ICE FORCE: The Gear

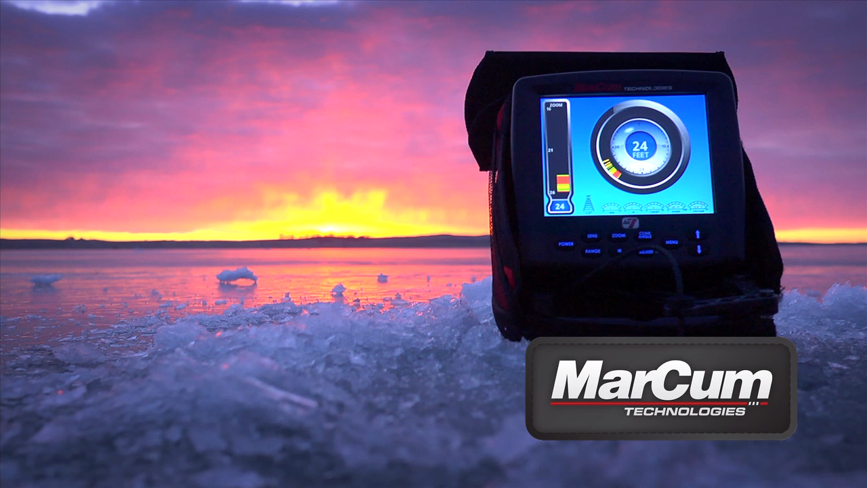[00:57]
Last season, the LX-7 forever changed angler expectations in ice fishing sonar,
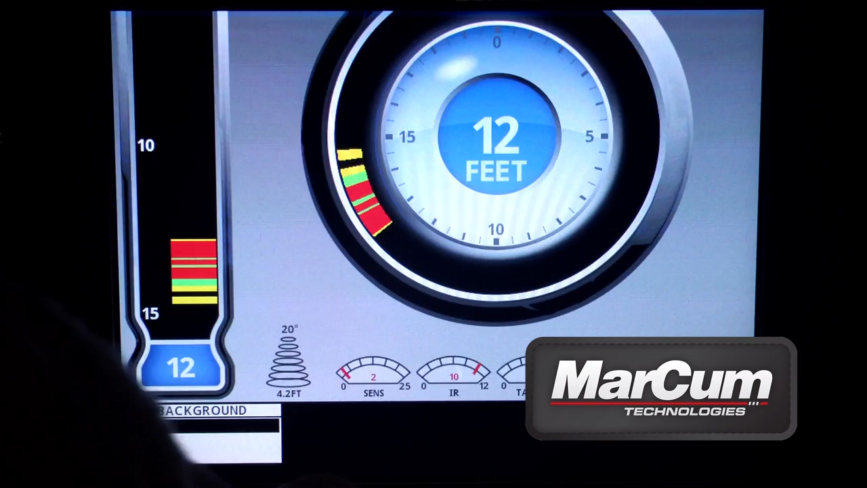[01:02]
with its digital display and infinite features. This season's LX-9,
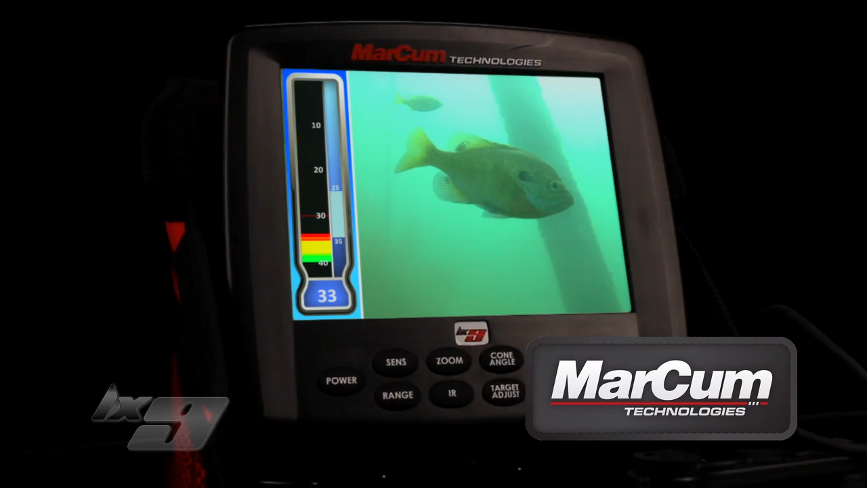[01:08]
the digital platform that combines a top-of-the-line flasher with underwater camera capability in one unit, takes another step toward ice fishing immortality.